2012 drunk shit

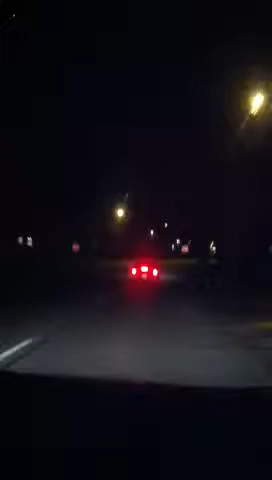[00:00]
Jackson PD. You want me to get the side of him so you can look at him? Jackson PD right there, baby.
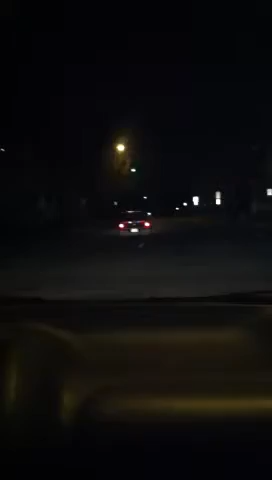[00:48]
He gonna pull over to the side. Turn with no turn signal. No turn signal, y'all saw it. That bitch ain't use no turn signal. Now I gotta go. Peace.